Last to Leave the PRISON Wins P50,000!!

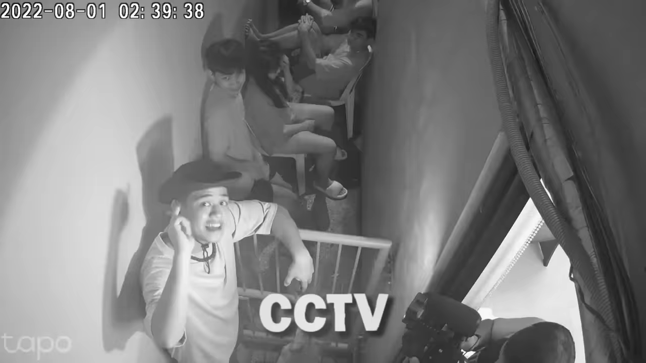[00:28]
Meron tayo dyang naka-standby na CCTV kaya lahat ng mga galaw nyo ay kitang-kita.